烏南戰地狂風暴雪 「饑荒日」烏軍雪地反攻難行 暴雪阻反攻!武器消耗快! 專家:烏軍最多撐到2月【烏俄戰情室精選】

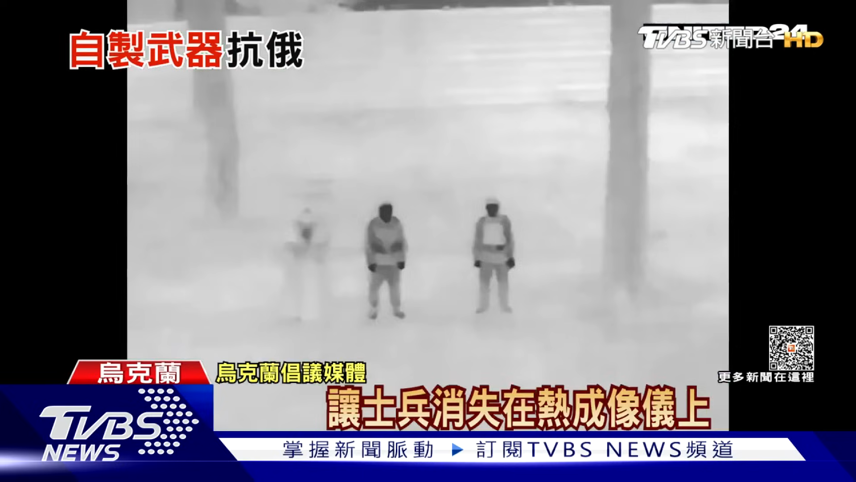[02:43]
当然不是真的隐形而是让热成像仪在晚上